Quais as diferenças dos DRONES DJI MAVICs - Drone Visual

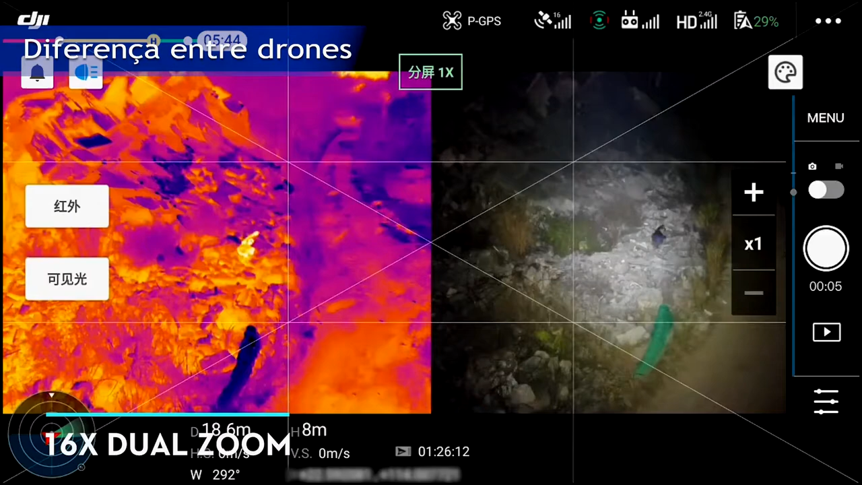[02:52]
E a câmera termal possui 640x512, ou seja, 4x maior do que o seu antecessor.